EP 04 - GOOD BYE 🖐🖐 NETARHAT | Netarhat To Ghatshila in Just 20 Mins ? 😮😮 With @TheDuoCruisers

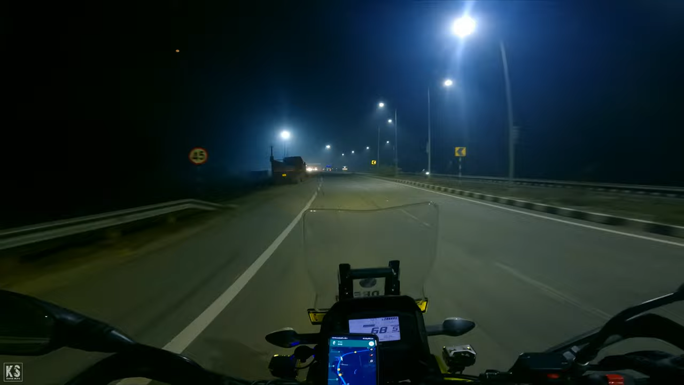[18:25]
अभी हम आधे से ज़्यादा रास्ता आ चुके हैं गाइस, ये आज का 3rd टोल है। हाथ में बहुत दर्द हो रहा है, मैंने फ्यूल अप कर लिया था बाय द वे गाइस, मैं आपको बता दूं बीच में मैं रुका था फ्यूल अप करवाने के लिए थोड़ी देर पहले ही, 280 पे फ्यूल अप करा है 20 किलोमीटर पहले।
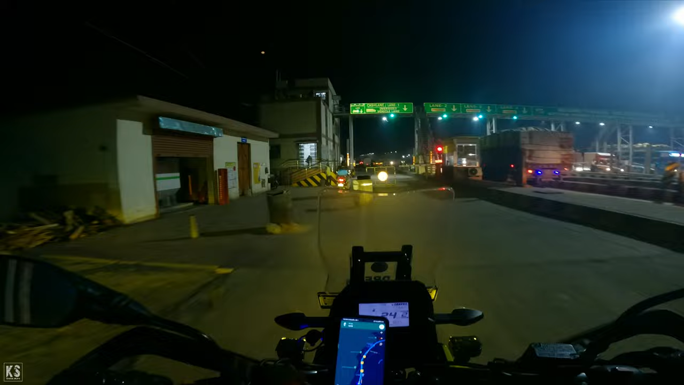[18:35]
और अभी तक हम जो है 302 किलोमीटर टोटल अभी तक हमने बाइक को चलाया है, ठीक है। और अभी भी 60 किलोमीटर के आसपास लेफ्ट है, 1 घंटे 5 मिनट का ETA है।
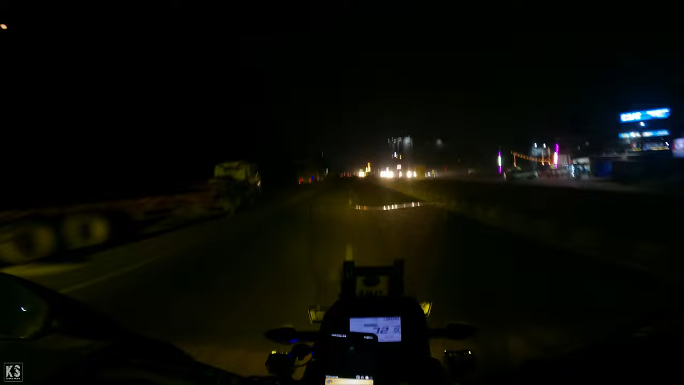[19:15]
आपको पता होगा उसी दिन हम यहीं से गए थे और इससे पहले थोड़ा सा हमने लंच किया था दोपहर का। मेन हाईवे पूरा सिटी के ऊपर से जाता है जमशेदपुर का।